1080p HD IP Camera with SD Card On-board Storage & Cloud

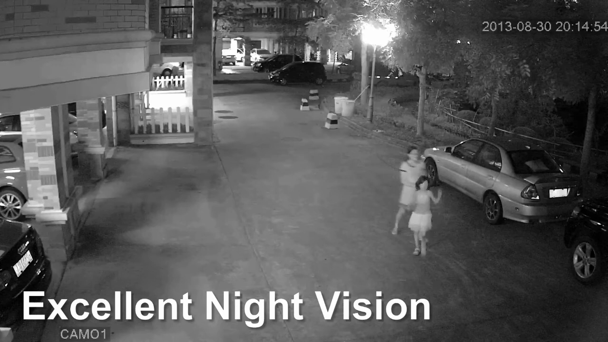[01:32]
Day and night capabilities and outstanding sensitivity make Goobong IP cameras exceptional performers in all lighting conditions. Day and night capabilities and passed away candid date...